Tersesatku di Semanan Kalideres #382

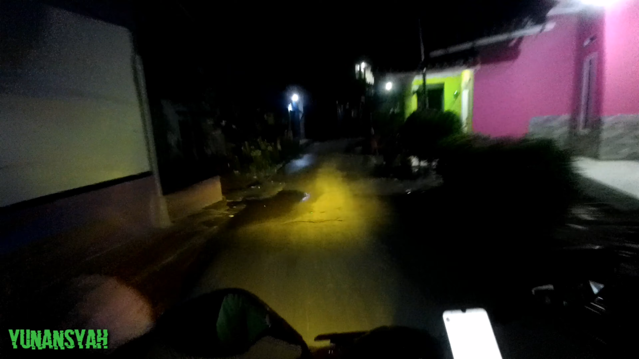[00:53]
Jadinya nyaru. Tadi kita belok situ.
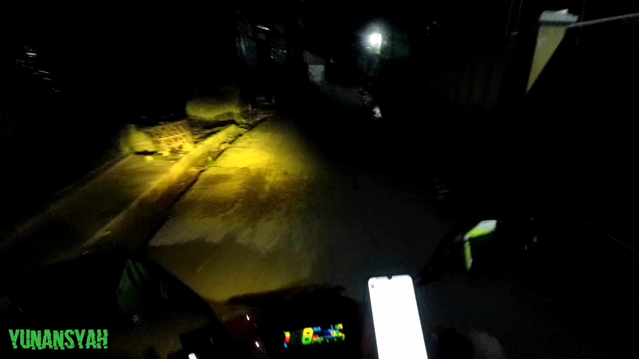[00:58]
Dan jalannya mirip-mirip semua. Ini Haji Ahmad ya.
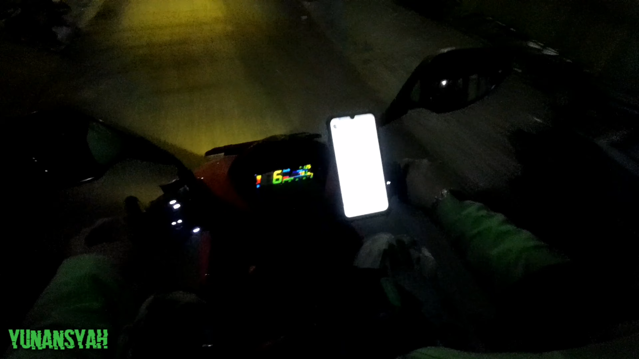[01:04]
Oh, udahlah. Gas aja terus. Kita jalan terus.
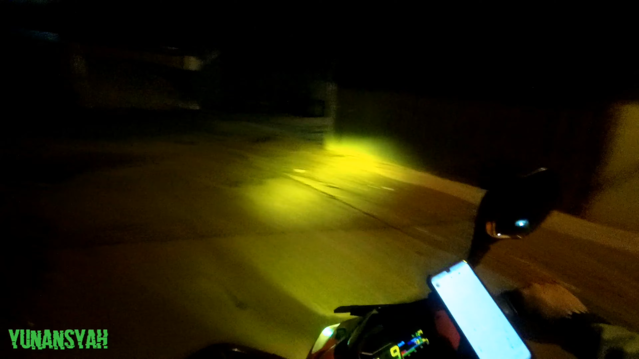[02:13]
Ini kiri, kanan. Jadi ini di daerah belakang-belakangnya stasiun Kalideres.
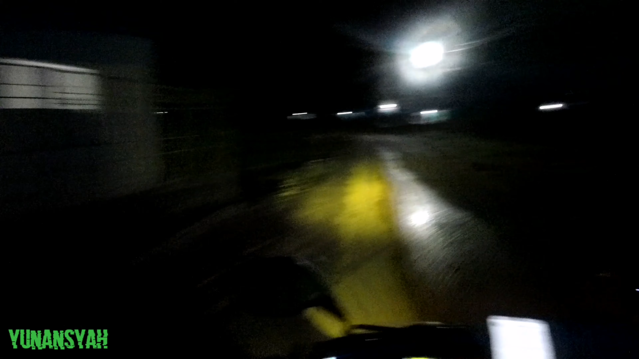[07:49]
Oh iya, kita muterin lagi tadi nih jalanannya, nggak apa-apa sih. Gagak utama.
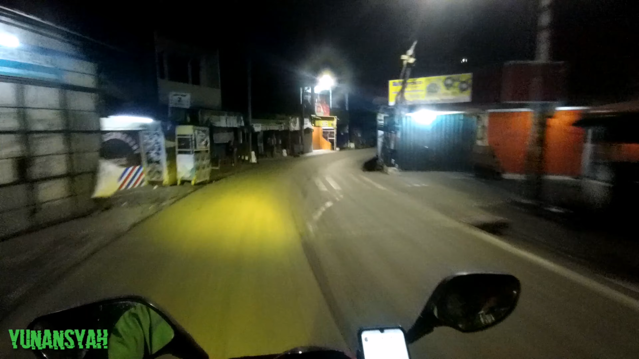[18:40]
Oke lah, akhirnya saya menemukan jalan. Oke, sudah lumayan. Kita nyasar di Kampung Gaga, Kalideres.